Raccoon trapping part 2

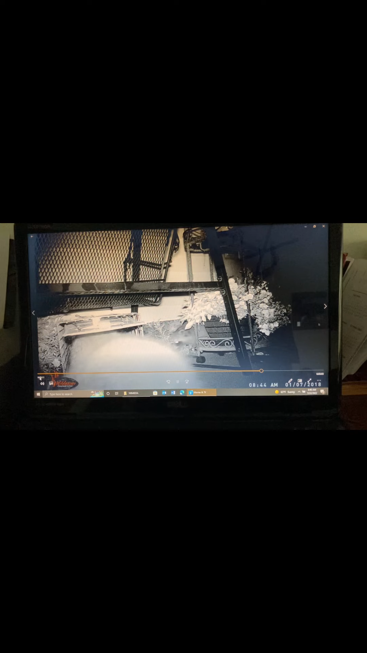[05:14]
And this raccoon, he goes in, but this is the bigger one. Goes in. I don't think he could have gotten out the way that the other one gotten out. Anyway, there's four of them. So he's eating some marshmallows and he decides to back out. He doesn't want to go all the way in. And you can see they're trying to reach through to get the marshmallows, but they can't.
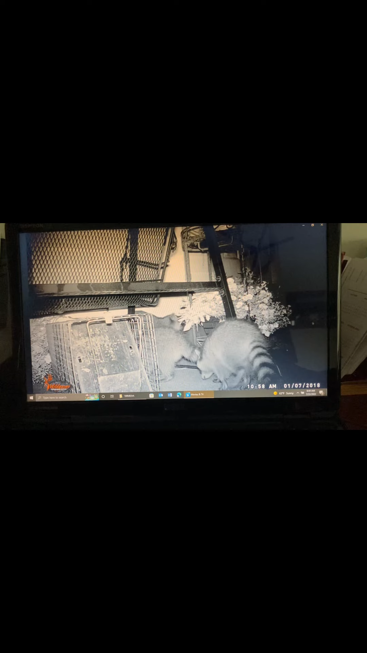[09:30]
They just have the nerve just to stick around and really rub it in because they know the camera's there, I guess. So anyway, next is just him just messing around.
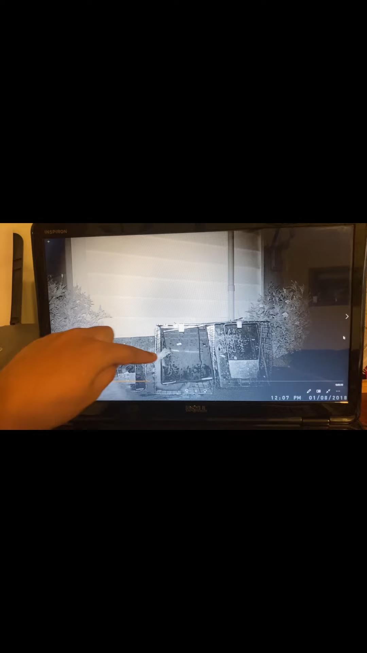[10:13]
The bar is still there, but she has the door lifted up so far. I thought she could get out.